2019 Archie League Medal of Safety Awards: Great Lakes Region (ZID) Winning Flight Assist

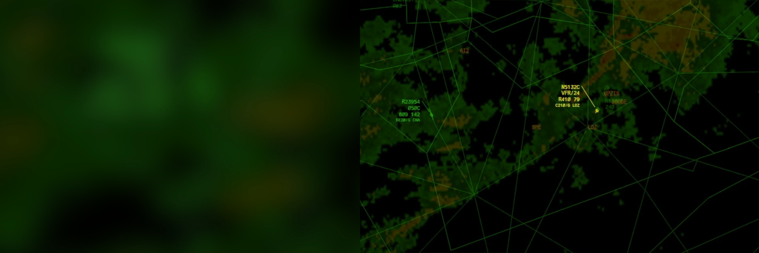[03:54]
Yeah. We did that. Thank you.
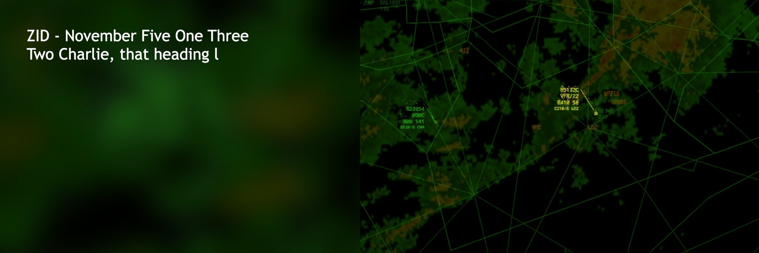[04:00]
5132 Charlie, that heading looks real good for the airport. Now it's 12 o'clock and 3 miles. We have the airport sighted.